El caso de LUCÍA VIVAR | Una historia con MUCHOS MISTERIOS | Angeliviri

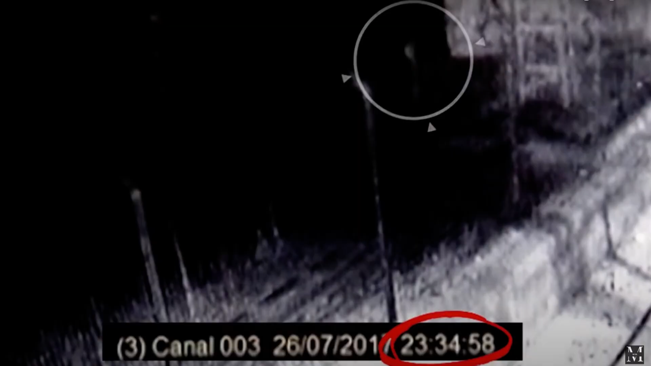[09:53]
Lucía desaparece y es vista en cámara a las 23.34 donde, dato muy importante, se puede reconstruir la imagen con inteligencia artificial y se aprecia como la niña levanta los brazos y se ve como alguien la coge.
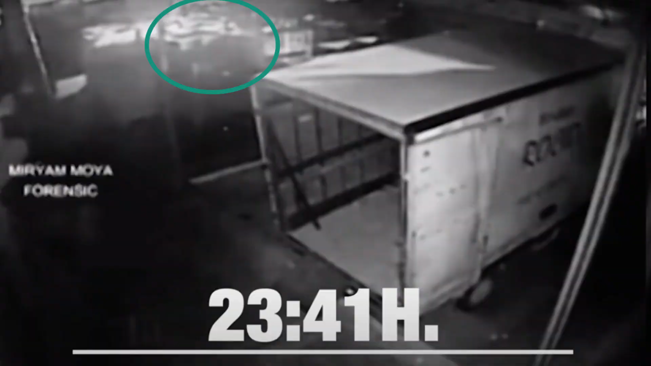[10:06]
Siete minutos después, a 140 metros, se ve como un coche para, recoge a alguien y se marcha.